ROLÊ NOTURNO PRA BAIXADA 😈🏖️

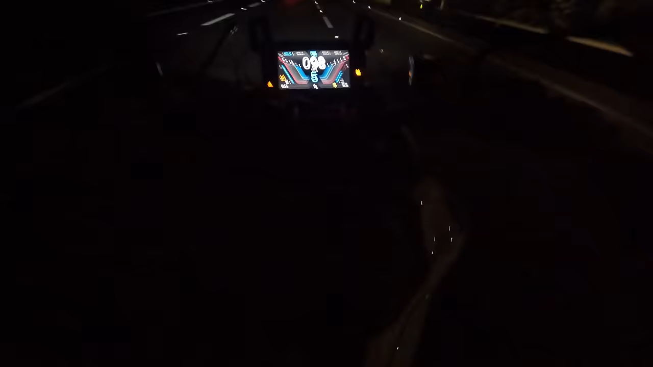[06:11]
Meus parceiros, vamos passar agora no pedágio aqui, ó. Tá começando a frear aqui, ó. Mas é o seguinte, o Taigão tem logo, ele esquenta os punhos, tá ligado? Então tá quentinho aqui minhas mãos, mano. E vambora, filho. Se tiver polícia aqui, meus parceiros, tá ligado já, né? Um quadro certeiro, filho. Tá nada, Paulo habilitado, moto em dias, tudo certinho, só boa, boa.
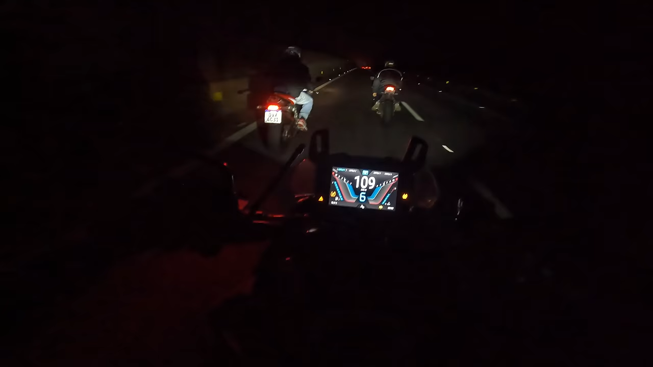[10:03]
Neblina, meus parceiros. Meu Deus, acho que a câmera aí vai embaçar pra vocês, hein, mano. Ou não é não. É os caras chapando.